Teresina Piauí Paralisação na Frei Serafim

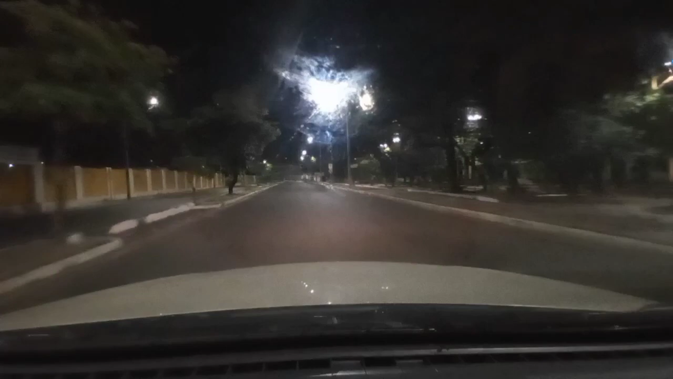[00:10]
Boa noite, meu amigo piauiense, nós estamos nas ruas da nossa capital, são exatamente três horas da madrugada,
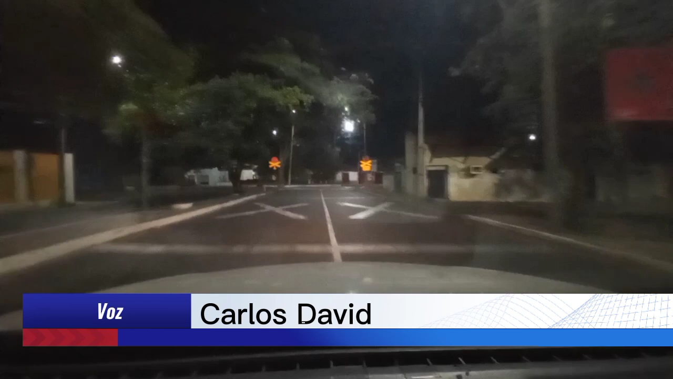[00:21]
estou me dirigindo ali a Transcall,
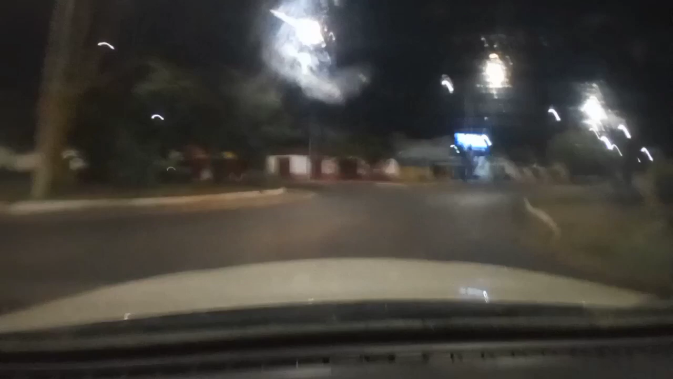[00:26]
agora nós estamos aqui no balão da Miguel Rosa, passamos aqui bem próximo ao cemitério São José, estamos vindo ali do aeroporto
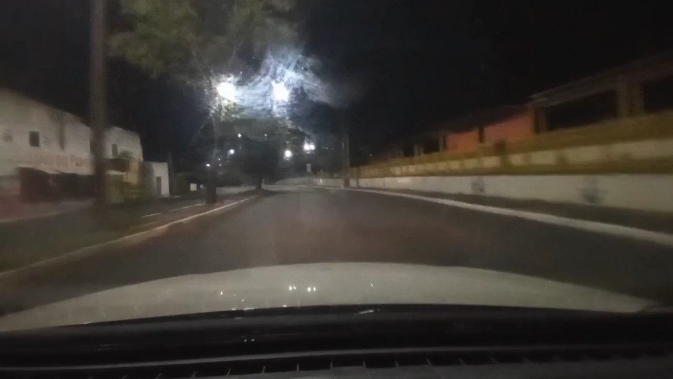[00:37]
e decidi mostrar que esse percurso, mesmo sendo tão cedo da manhã, você vê pelas ruas aí totalmente deserta, e eu gostaria que você me fizesse companhia,
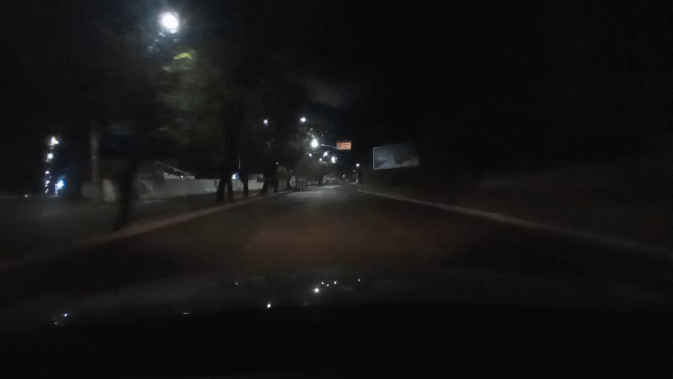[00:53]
sei que a noite, a imagem não está tão boa, mas nós vamos bater um papo até ali a Transcall, ontem houve umas manifestações na avenida Frei Serafim, e eu tenho as imagens no final aqui, eu vou mostrar para vocês as imagens ali da Frei Serafim, das manifestações, agora nós estamos na avenida Maranhão,
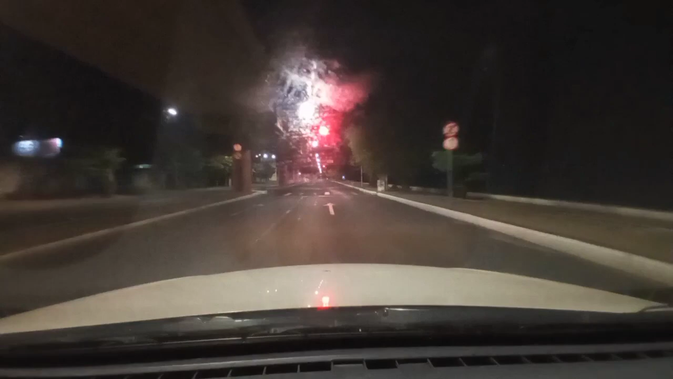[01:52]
esta é a avenida Maranhão, estamos aqui bem próximo do Troca Troca, do Shopping do Camelô, aí o Shopping do Camelô, da Praça da Bandeira, da Prefeitura de Teresina, tudo aqui perto, e...
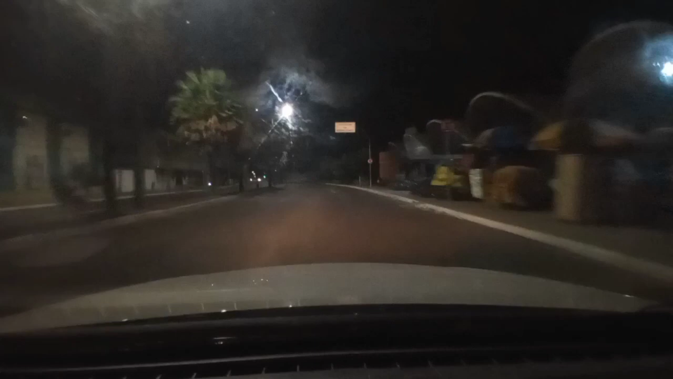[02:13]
Aqui é o troca-troca, antigamente as pessoas vinham fazer troca-troca aqui, bicicleta, botijão de gás, fogão, geladeira, hoje é mais um ponto de comércio, a grande verdade é essa. Aqui na frente fica a ponte da amizade. Pois bem, fizemos umas paradas de ônibus, sim, paramos duas horas antes de ontem, e paramos também duas horas ontem,
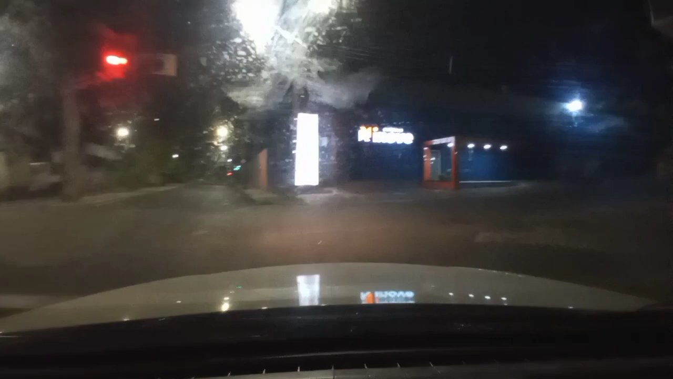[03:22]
Vamos já travar aqui. Aqui é a rua Barroso. Rua totalmente deserta. A gente anda mais rápido, é lógico, até mesmo com uma certa insegurança, um pouquinho de medo. e nessa situação a gente, claro, não obedece os sinais de trânsito. Mas segura aí, Pio Iense, eu vou mostrar para vocês as imagens ali,
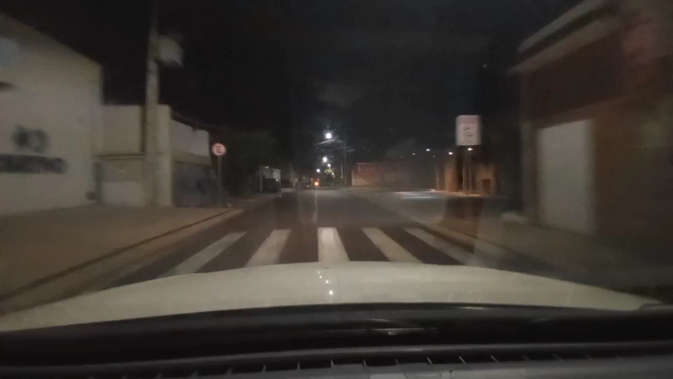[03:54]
gravadas em plena Frei Serafim, fila de ônibus, os passageiros reclamando. Aguenta a mão aí, é já já, deixa o sol chegar lá. Nós estamos aqui, aqui é a Barão. Nós estamos passando na Joaquim Ribeiro e entrando na Barão. E vamos andando, vai ser rapidinho, eu vou mostrar as imagens para você. Tudo bem com você, Pio Iense?
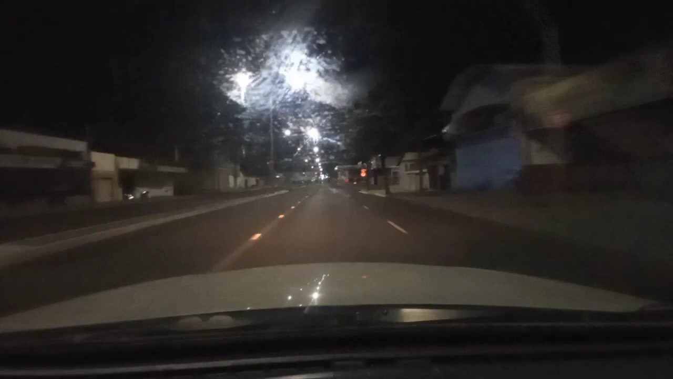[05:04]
E vamos que vamos, chegando ali a Transcall, estou ouvindo o aeroporto. Olá, meus amigos.
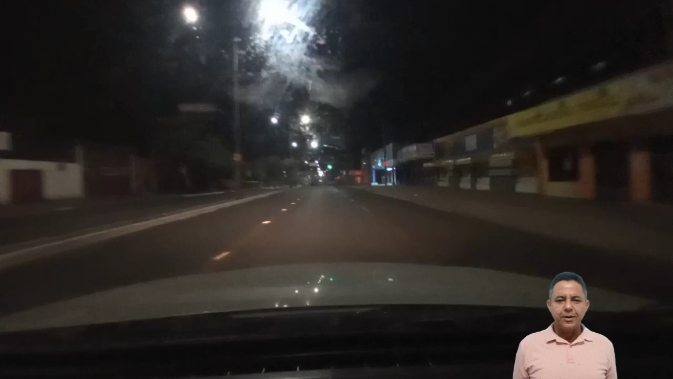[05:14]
Fala aí, Carlos. Se inscreva no canal, deixe o seu like e faça o seu comentário, ok? O Carlos deu aí o recado. Madrugada, três e pouco da manhã, Avenida Barão de Gurgueia. Andando rápido, nas ruas da nossa capital.
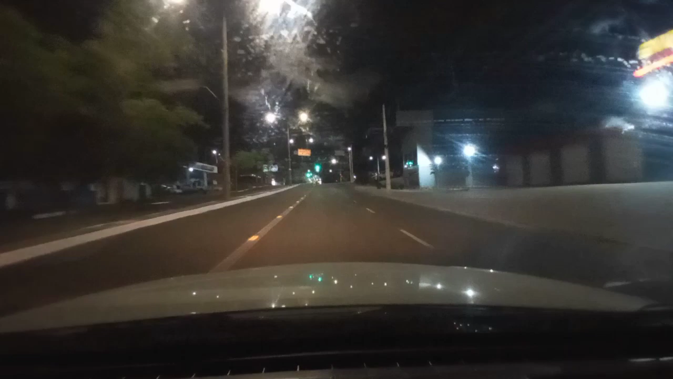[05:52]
Fica aí que eu vou já mostrar as imagens da manifestação, da paralisação dos ônibus na Avenida. Estamos quase chegando.
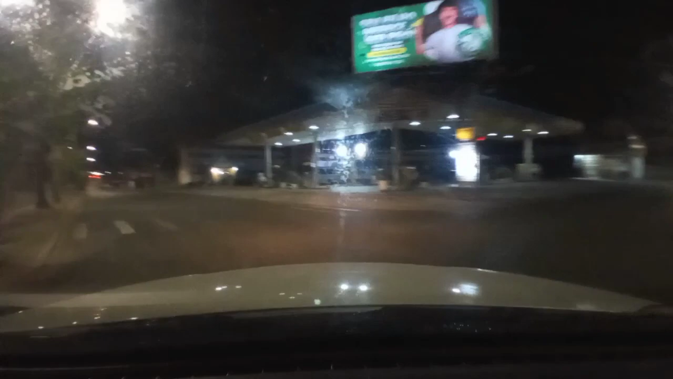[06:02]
Deixa eu ver, eu vou gravar aqui. Sinal vermelho, mas é isso aí. Aqui é a Avenida Valdaralencar. E aqui vamos drogar à esquerda. Amigo, se inscreva no canal aí, hein? Piauí Terra Querida, do Carlos Davi, seu correspondente aqui na capital e também no Piauí.